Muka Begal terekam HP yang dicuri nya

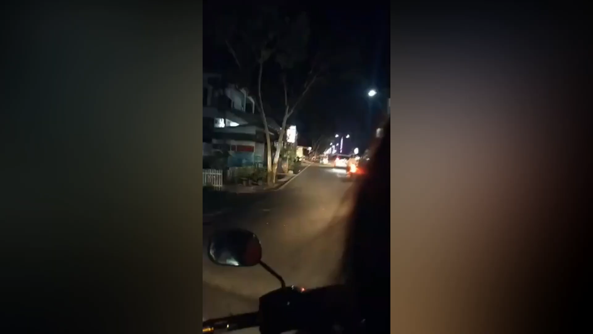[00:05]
Begal Apes Curi HP CWE gak taunya masih live streaming Facebook
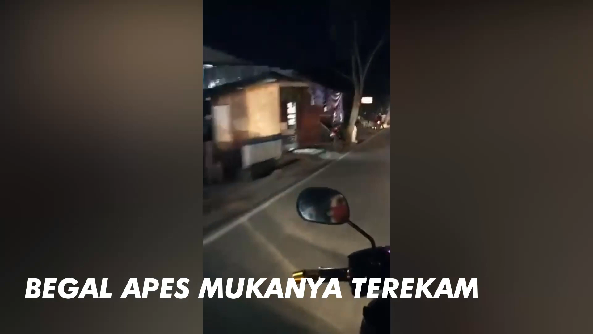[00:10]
Wajah pelaku terlihat jelas akibat HP yang dibegalnya ternyata masih aktif dan sedang live streaming Kini pelaku menjadi burunan Peristiwa tersebut diduga terjadi di kota-kota Mo Bagu Provinsi Sulawesi Utara pada Sabtu 12 Juni 2021 Pada saat kejadian, pemilik akun FB bernama Kitty Lop Panda sedang live Facebook Saat dia bersama temannya menyusuri jalan menggunakan sepeda motor Dia bilang, malam minggu guys,
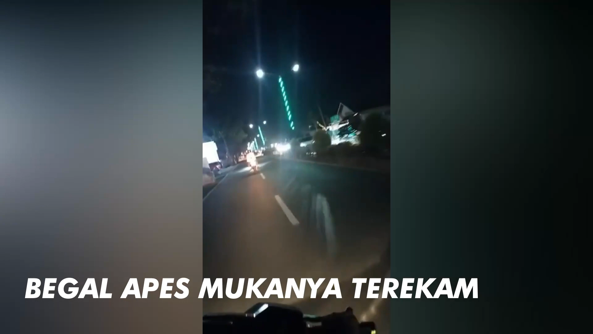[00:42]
jalan-jalan dulu guys, kata Kitty dalam video yang berdurasi 2 menit 17 detik itu Saat sedang asyik menyusuri jalan,